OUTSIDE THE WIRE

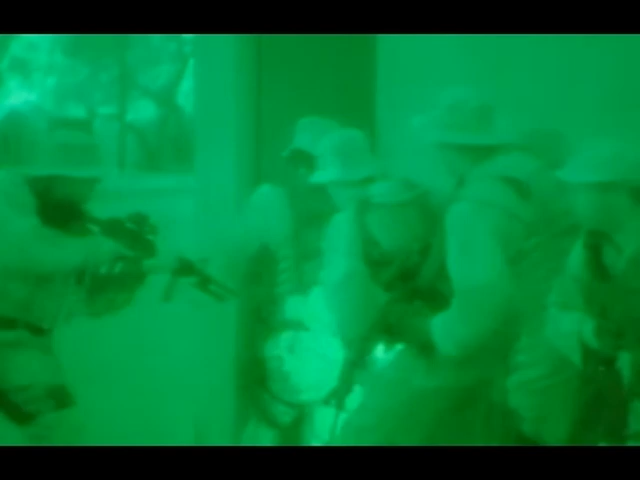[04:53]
The urban environment limits your line of sight usually by less than a city block in length. This will give me the opportunity to see around corners before I go around them, see things before they see me.
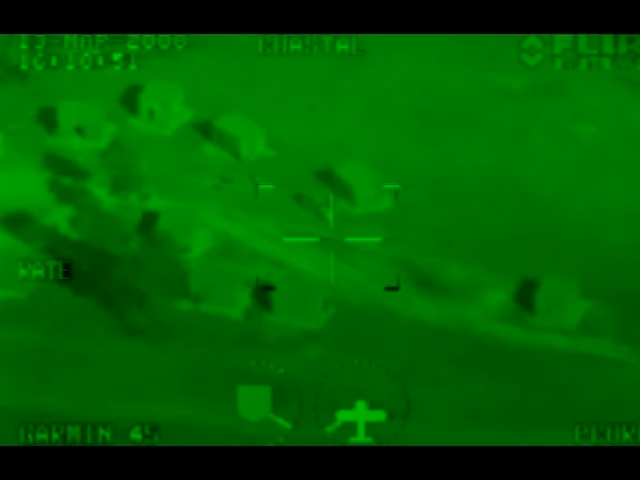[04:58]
I get the chance to get eyes on things well before I ever get shot by them.
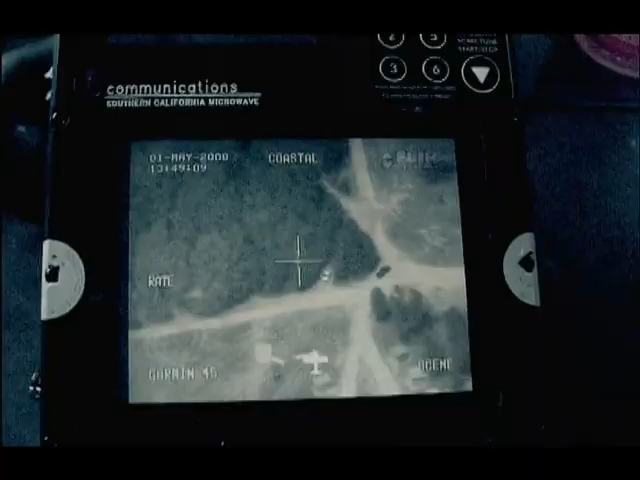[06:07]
someone who is able to help when they venture outside the wire.
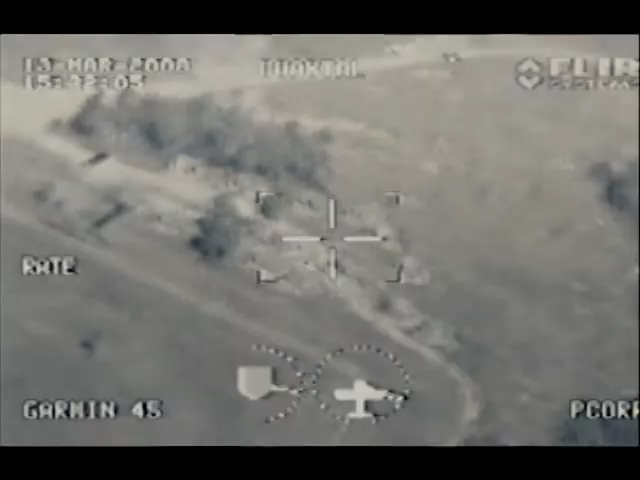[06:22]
driven by access to full motion video aerial surveillance of the battle space.